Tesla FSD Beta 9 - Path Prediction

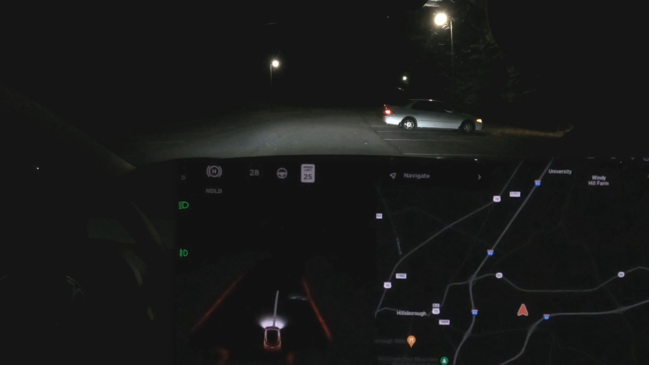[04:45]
Well, I mean, it stopped. Well, I mean, it stopped.